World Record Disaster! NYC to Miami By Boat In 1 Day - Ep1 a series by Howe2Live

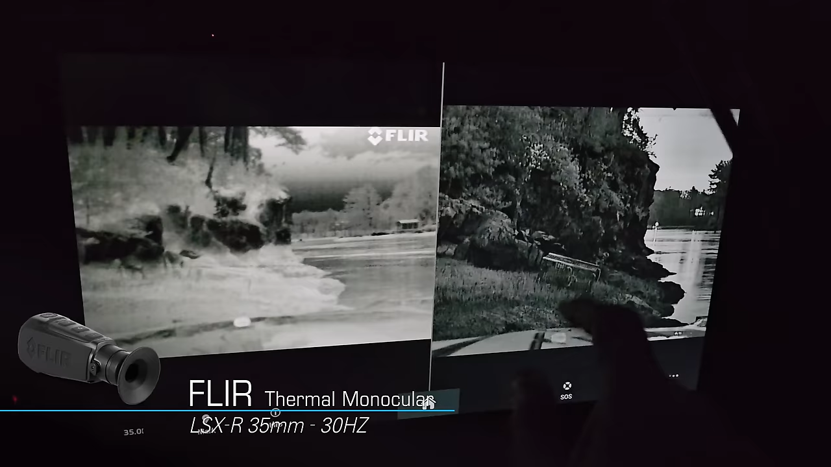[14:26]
and then we have our low light. Look at the same pictures.
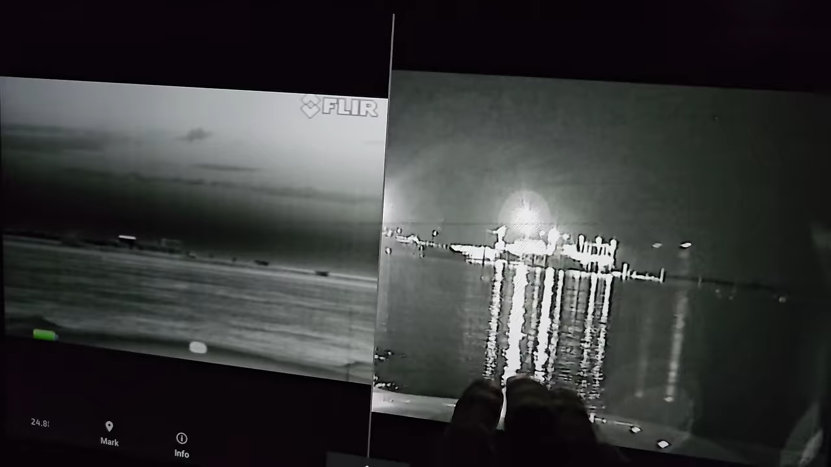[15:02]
The low light is giving us a bunch of these reflections from the water, and there's a buoy right there. It was hidden in the light. So I hope this shows that both cameras are actually needed for the type of speeds that we're going to be doing. While the low light is really good at picking up details at slower speeds and in low light,
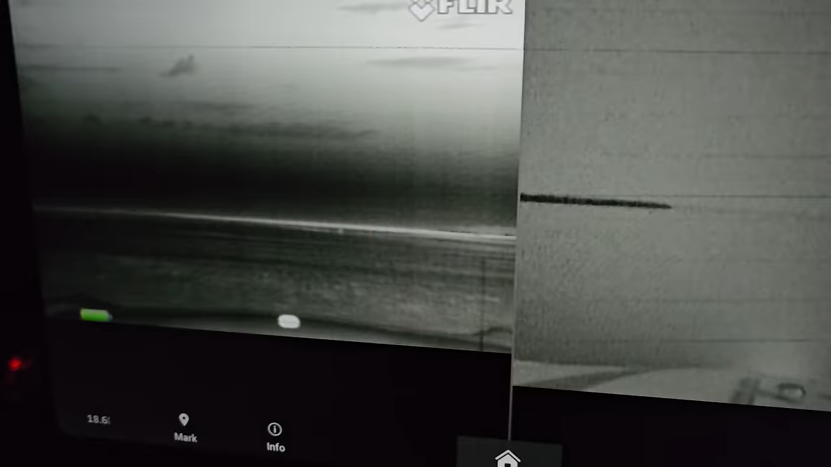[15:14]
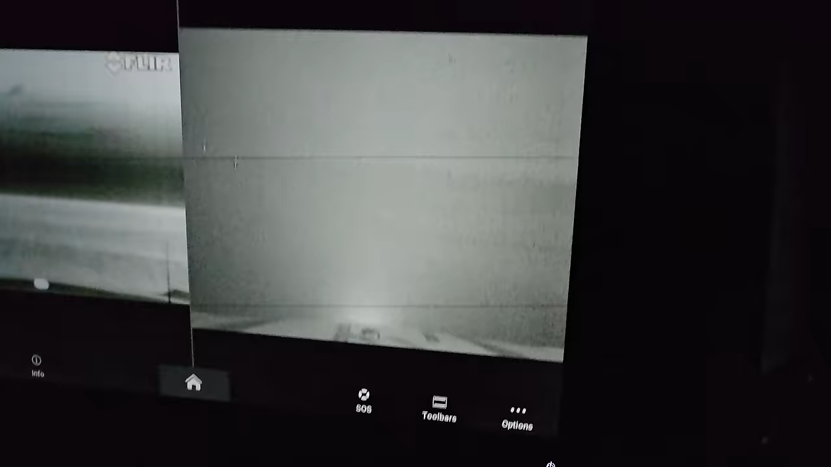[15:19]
it's not great at picking up detail at higher speeds in really low light while offshore. And this is where FLIR's thermal camera really excels.
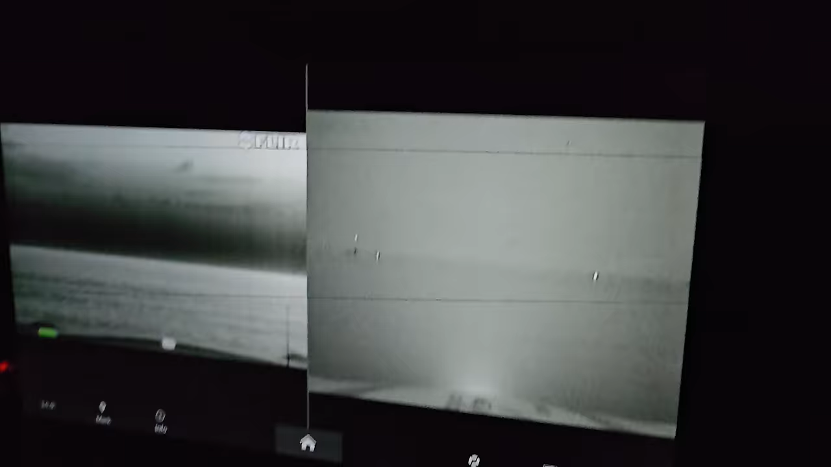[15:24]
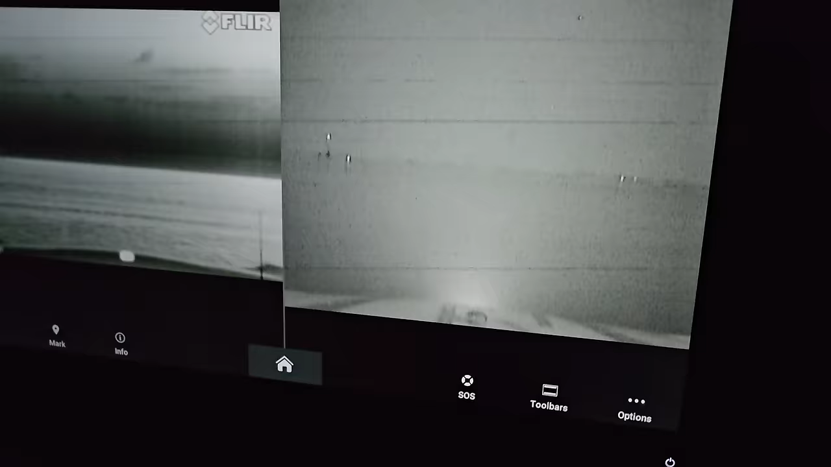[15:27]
In fact, when we did the run, as you guys will see,
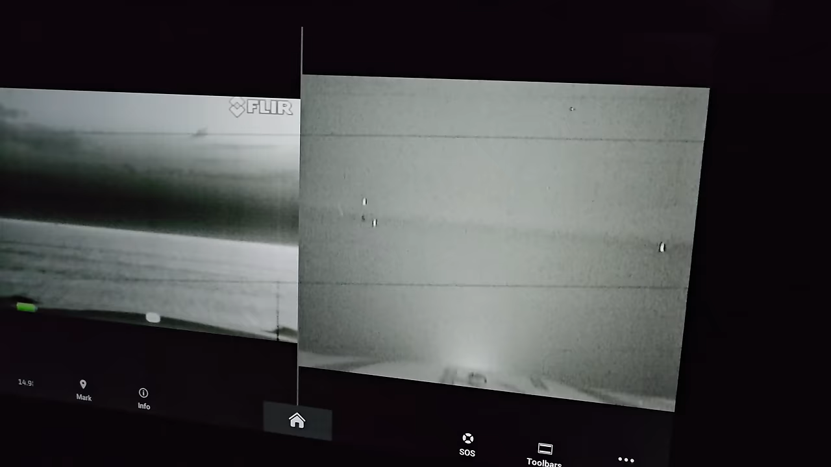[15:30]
we primarily used the thermal camera between 70 and 80 miles an hour, and we felt relatively, well, safe when we did.